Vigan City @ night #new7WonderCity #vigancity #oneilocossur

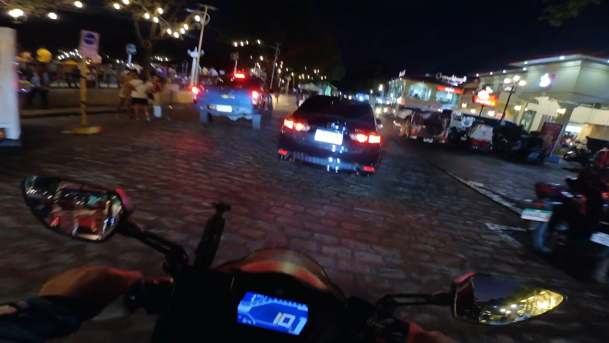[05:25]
yung mga old spanish inspired na mga daanan kaya hindi ito pabor sa mga motorista yan vibrate na vibrate sya
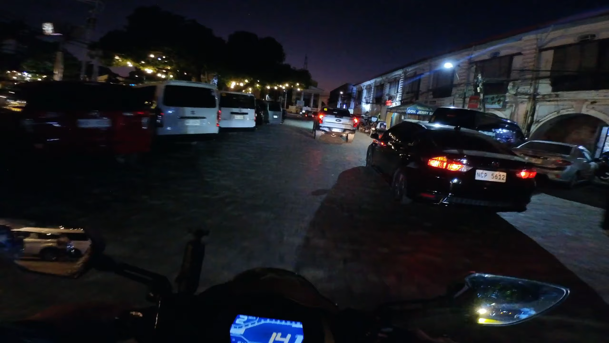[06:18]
talaga yung problema dito masyado syang bumpy so kung gusto mong itest yung
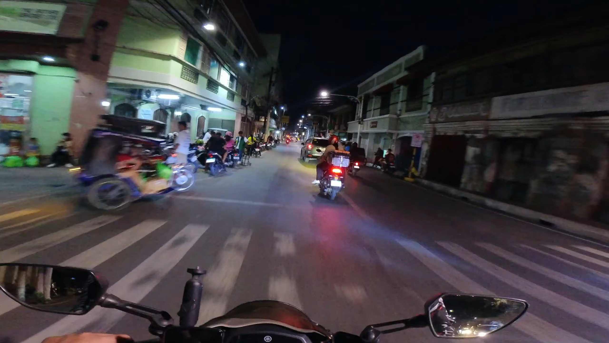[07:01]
to sunday lalo nakapag rush hour is yung quezon avenue okay so kasi halos lahat ng baas
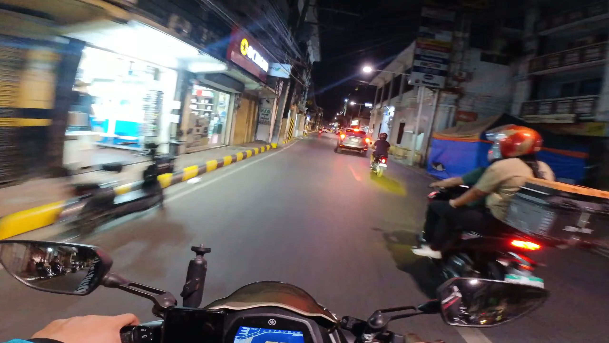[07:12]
lahat ng nanggaling sa sa ibang town dito dadaan dadaan at isa din ito sa mall okay the vegan central
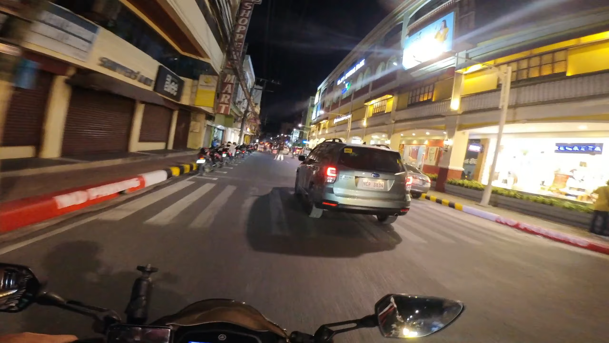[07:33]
park or vegan central mall kung saan parang yan yung kwan yan yung main mall or parang mall na namin dito kasi walang robinson pero yung kwan walang robinson's mall walang SM mall and ito ito yung tinatawag nilang simbaan
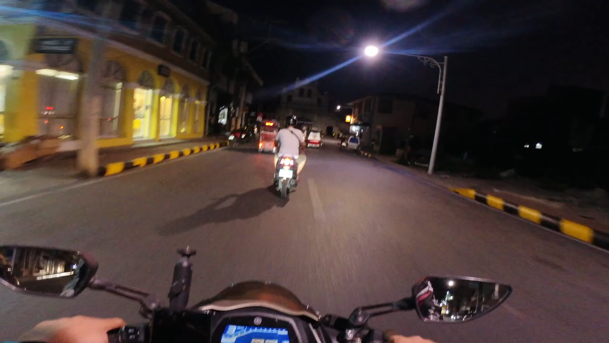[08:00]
of a seat compared sa cathedral mas maliit nga sya
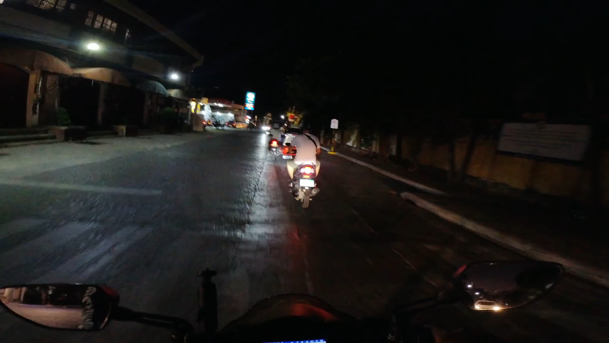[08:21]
tayo dito para tignan natin ang vegan city public market parang lively din dito kasi maraming yung kwan maraming mga
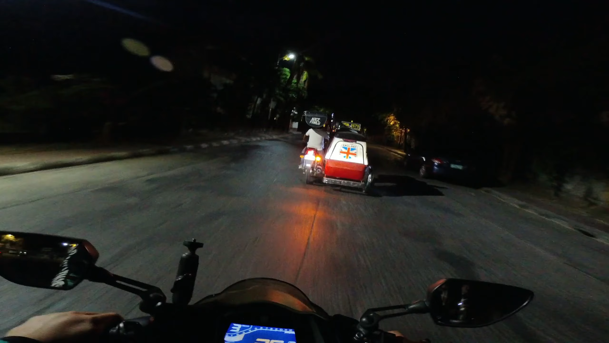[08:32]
nagbebenta ng mga street foods alright street foods
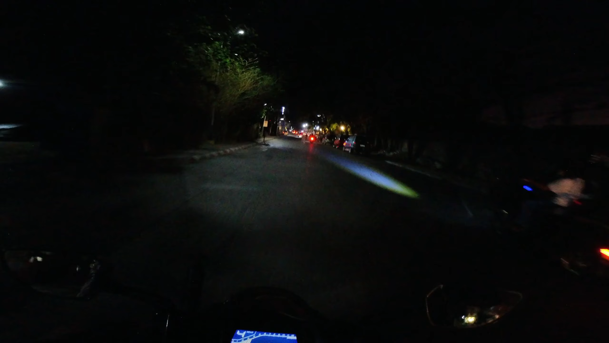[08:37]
yun so kahit dito lively pa rin maraming sasakyan nandyan si jallibee nandun si pure
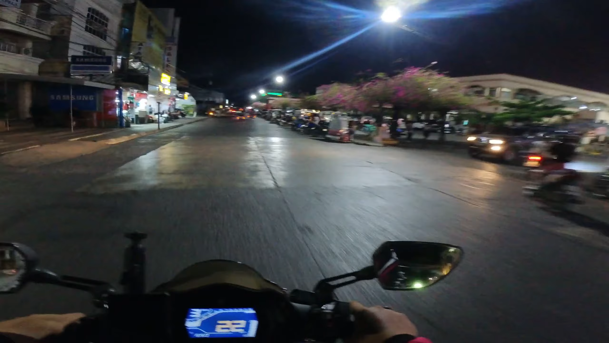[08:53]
gold alright so yan yung sinasabi natin na napakarami pa rin mga street foods street vendors of course and dyan yung mga naguuwian sa kanilang mga galing sa kanilang mga work and of course nakabantay
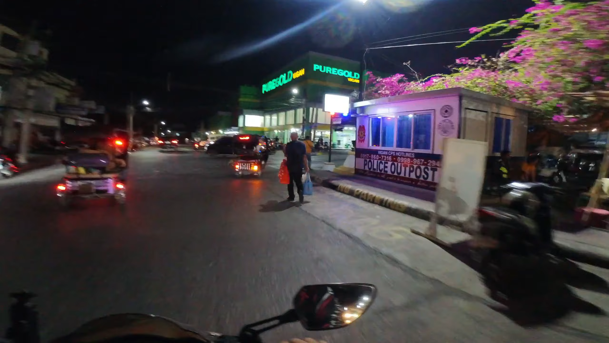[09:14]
ang ating pulis mga kapulisan
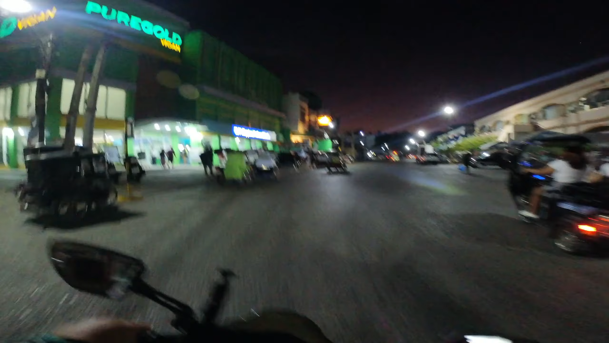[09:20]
yan ito pure gold vegan and this is the public market ongoing pa lang yata yung beautification
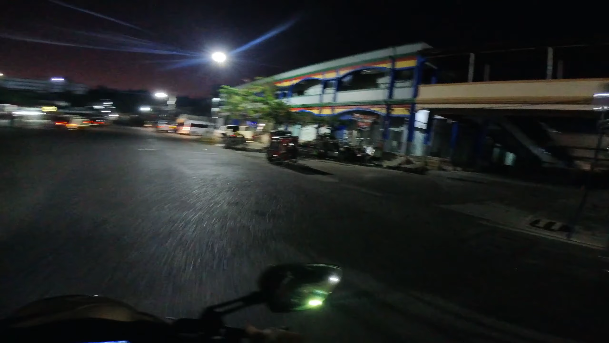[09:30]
ng public market na to so kung napansin nyo magkaiba yung kulay dyan doon tsaka dito tsaka
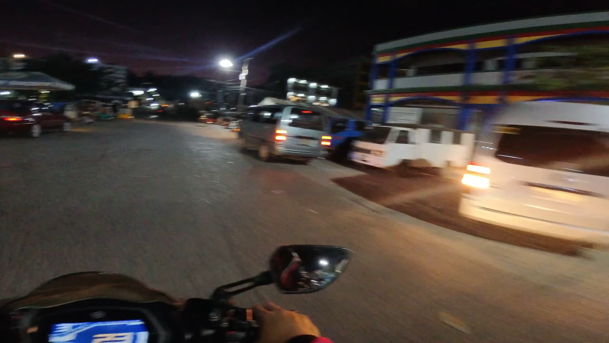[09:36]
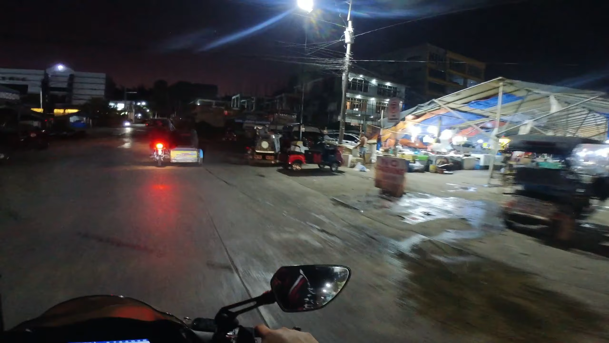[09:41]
nandito din yung wet market wet market anong binibenta dito parang lahat dito ay fish fish fish siya fish oo
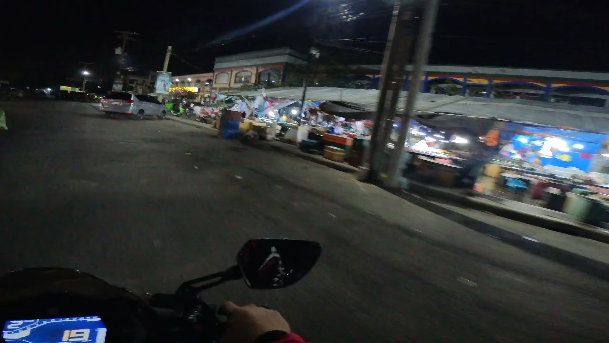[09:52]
mga fish tapos
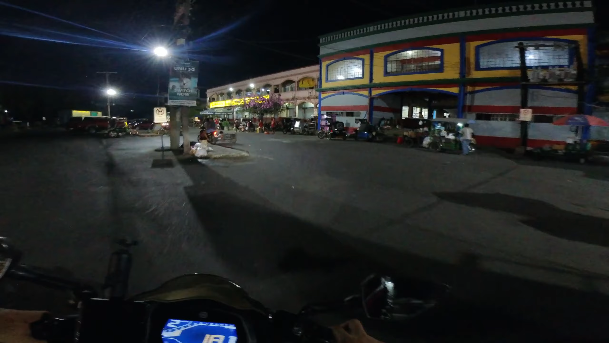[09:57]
meron din tayong superstore dito na kilala din sa Ilocosur which is itong JTC
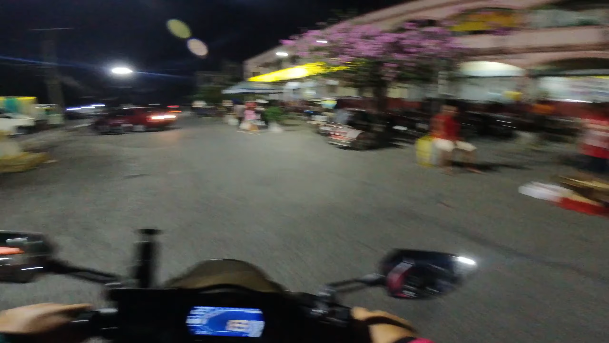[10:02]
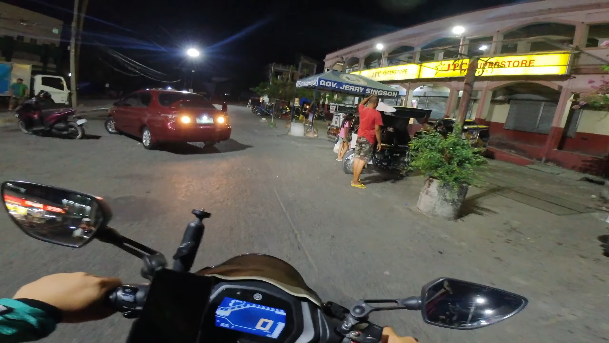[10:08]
JTC of course meron siyang ibig sabihin dyan the Javier Trading Corporation daging alam yan so malawag din marami din hotel nakapalibot dito kasi marami nga yung mga turista na dumadalo dumadalo pumibisita sa vegan city and mga side vendors na dito side vendors hindi naman side vendors mga small establishments ok
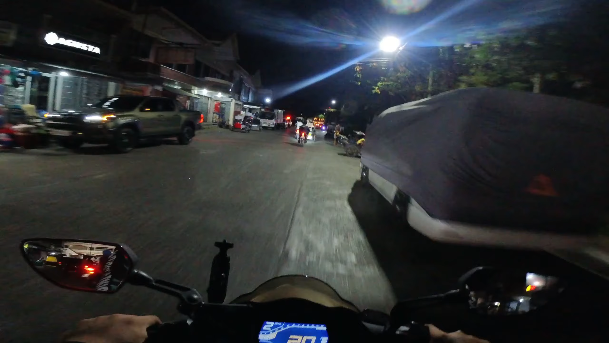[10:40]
tapos meron din tayo nagro-rundang police tsaka yan so it's good naman